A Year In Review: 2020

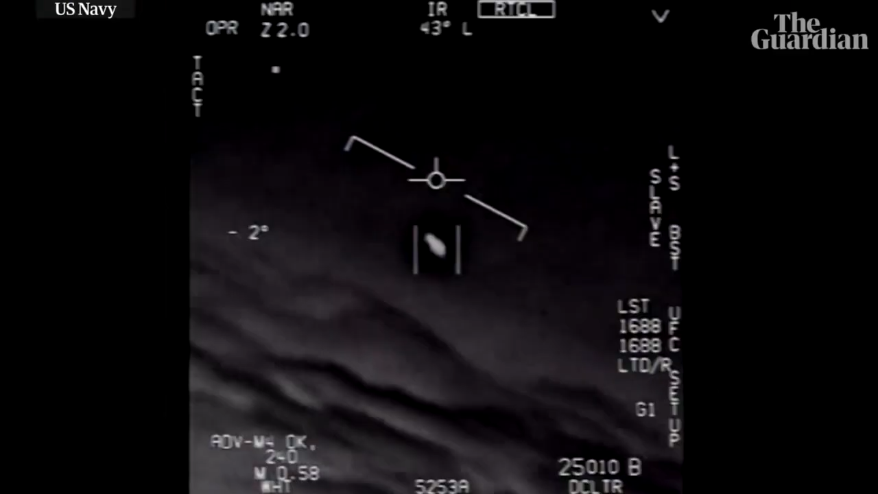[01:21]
Navy has finally acknowledged that videos appearing to show UFOs flying through the air are real. They don't call them UFOs. They call them unidentified aerial phenomena.